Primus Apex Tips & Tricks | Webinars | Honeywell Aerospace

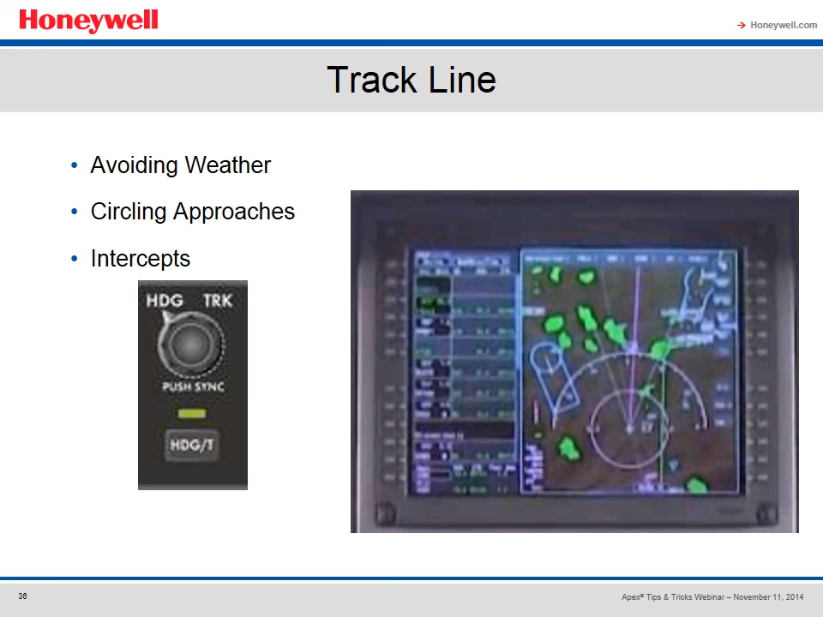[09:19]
You'll follow the selected track regardless of the wind. So if you were doing a circling approach, using track instead of heading is much easier. The same if you're trying to intercept or, as shown here, avoiding weather. Now let's look at some tips and tricks.